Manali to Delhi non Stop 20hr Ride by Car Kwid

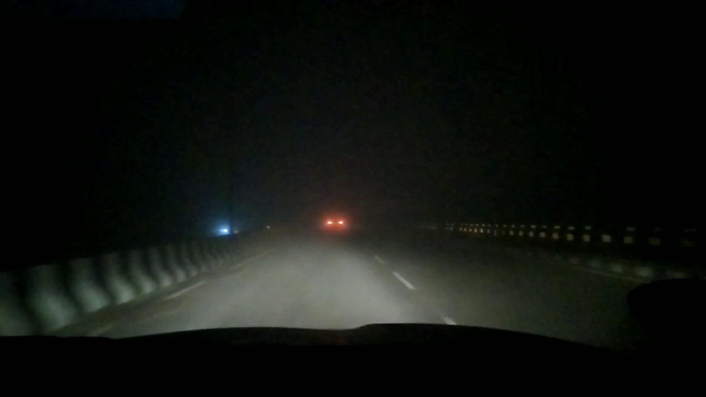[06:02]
लेकिन फॉग बहुत ज़्यादा है। आप देख सकते हैं सामने वाली जो गाड़ी है वो नहीं दिख रही है, विजिबिलिटी बहुत कम हो चुकी है। तो आई होप कि सुबह 8 बजे तक हम लोग पहुँच जाएँ और गाड़ी की स्पीड आप देखेंगे तो वही 50 अंडर 50 चल रही है, पार्किंग लाइट ऑन है और कर रहे हैं ड्राइव 2020 कोयटा आरएक्सएल के साथ और पहुंचते हैं नोएडा।